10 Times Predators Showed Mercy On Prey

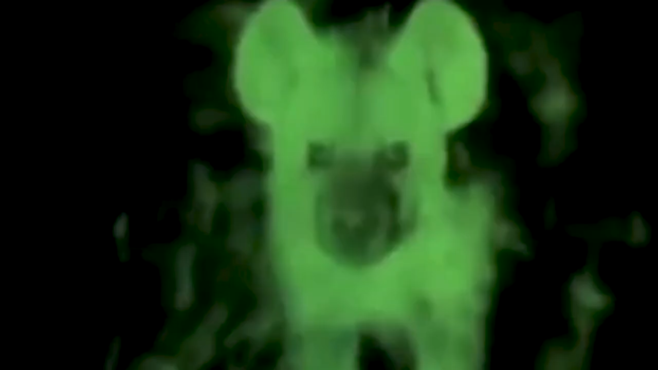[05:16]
In addition, rhinos lack night vision.
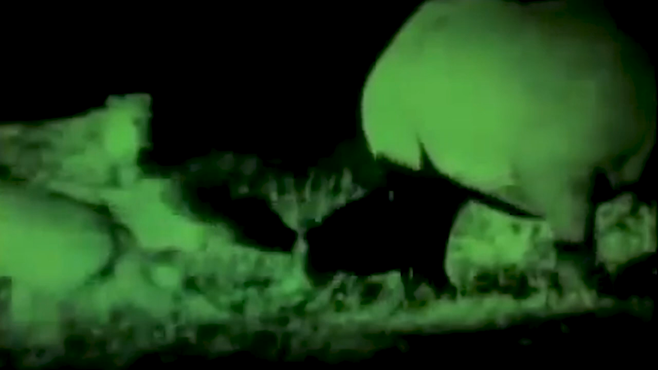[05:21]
One hyena even locks its jaw around the little rhino, but a nearby lion will not let the rhino suffer.
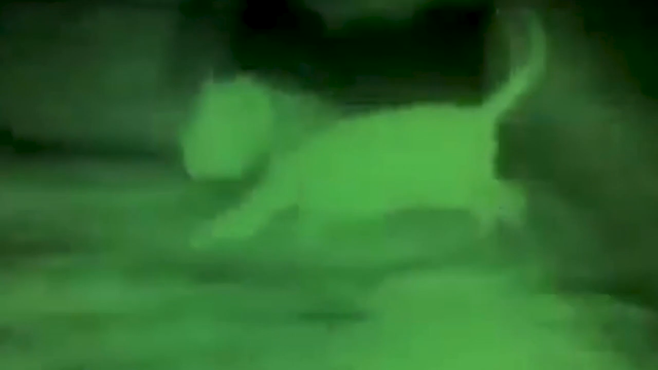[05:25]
Instead of rushing to kill and eat the rhino itself, it takes down the hyena.
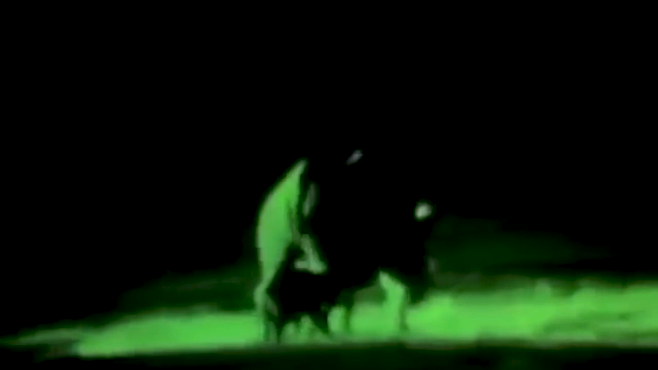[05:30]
It is a rare occasion, but thanks to the lion,
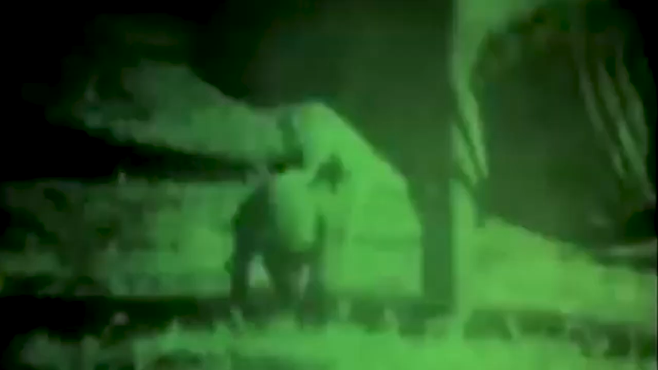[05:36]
the mother rhino and her baby rhino can now leave unharmed.